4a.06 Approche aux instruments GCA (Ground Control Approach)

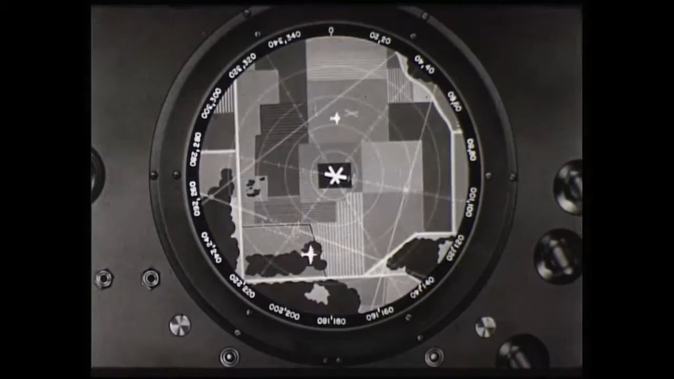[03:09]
Tous les avions en vol dans un rayon de 30 à 40 kilomètres de l'aérodrome sont donc visibles sur l'écran sous forme de points lumineux qui se déplacent.
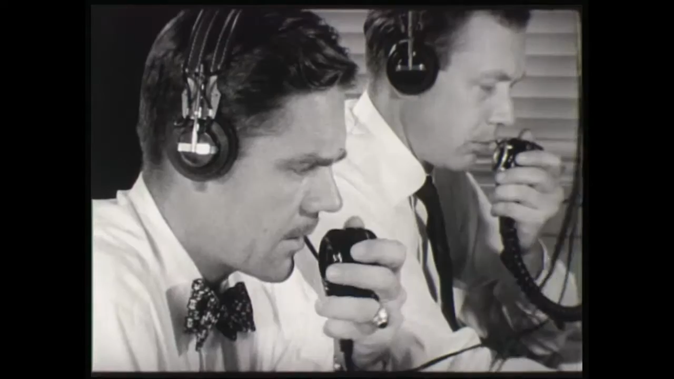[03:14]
Le contrôleur qui observe l'écran radar SRE est appelé contrôleur radar de surveillance. C'est lui qui guide l'avion pendant l'approche initiale.
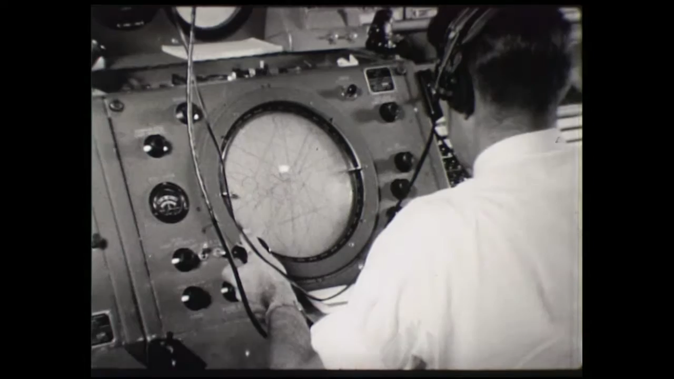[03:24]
Le contrôleur de surveillance voit les points lumineux à travers une carte transparente de la région placée sur l'écran. Généralement, l'aérodrome se trouve au centre de la carte qui donne également la position des aides à la navigation, des points d'attente et des trajectoires d'approche en direction de la piste aux instruments.
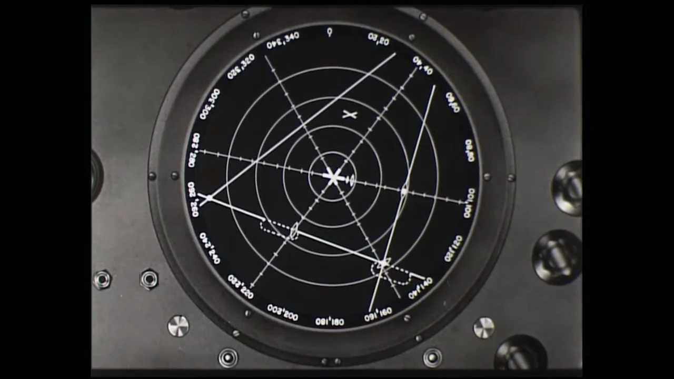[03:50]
La carte porte aussi des cercles centrés sur l'aérodrome dont les rayons correspondent à des intervalles de distance de 8 kilomètres. Ces cercles permettent de déterminer à quelle distance se trouve l'avion.
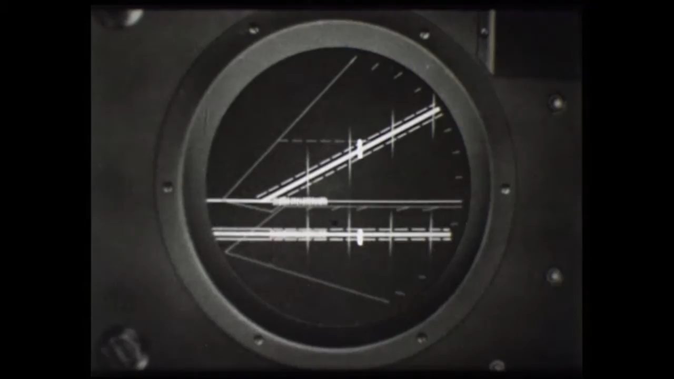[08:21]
En résumé, le GCA est un système de guidage qui comprend un élément radar de surveillance et un élément radar de précision,
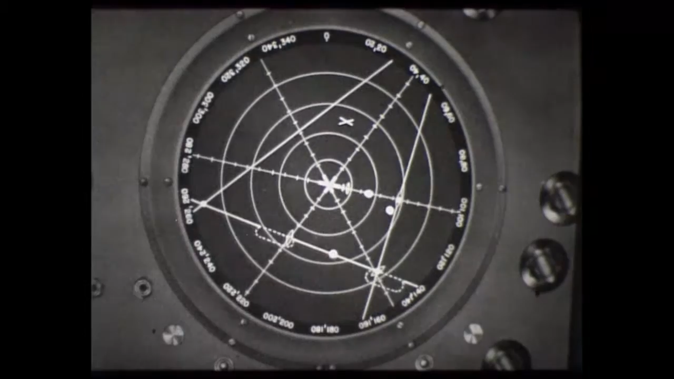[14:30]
TCA 276, position 1-2 miles east of airport on crosswind leg of approach.
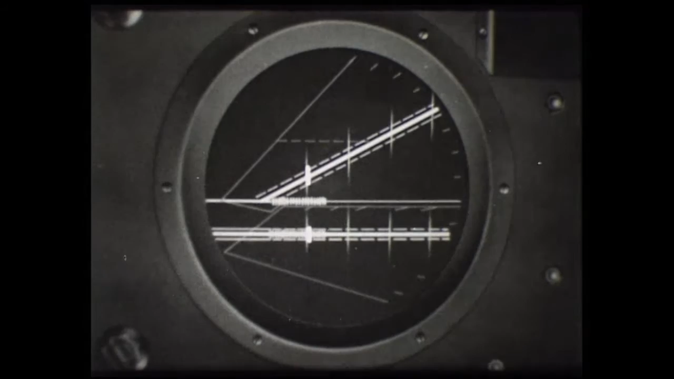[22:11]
Over approach lights, approaching end of runway, slight crosswind from right, take over for landing.